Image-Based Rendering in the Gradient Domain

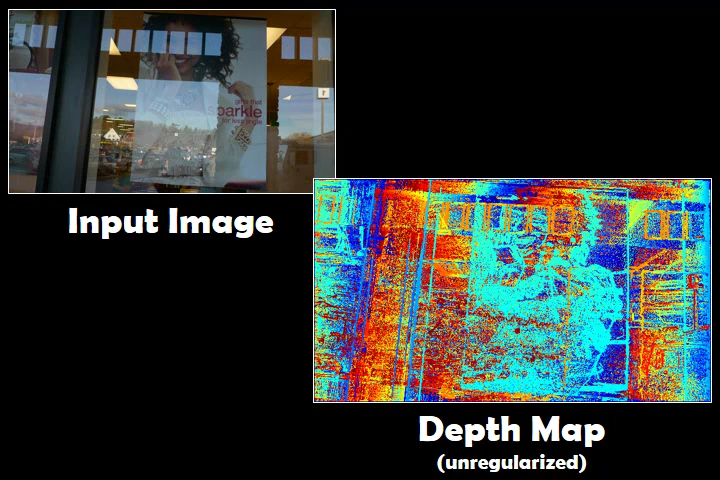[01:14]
The resulting uncertainty requires strong regularization that can lead to artifacts. Another problem is that the depth maps can hold only a single depth per pixel.
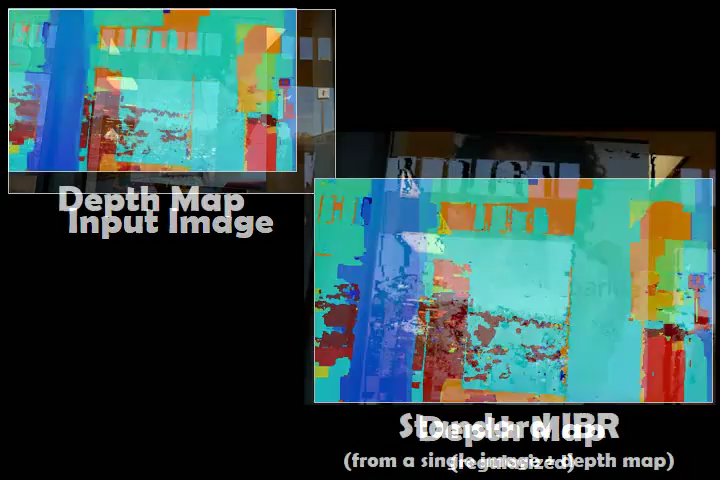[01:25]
Therefore, they cannot represent scenes with reflections or other effects where multiple light sources combine in a pixel.